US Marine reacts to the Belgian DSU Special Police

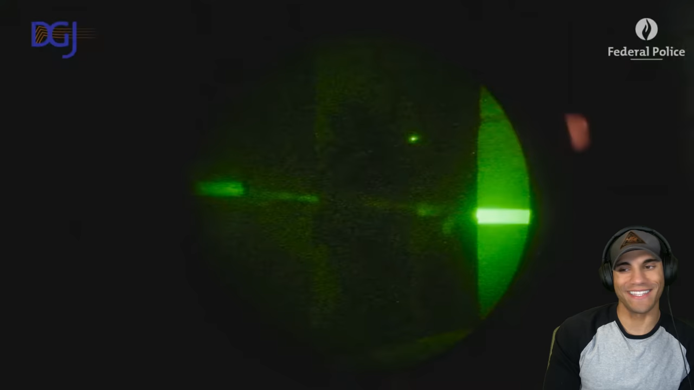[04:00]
then of course you gotta get the lasers in that's awesome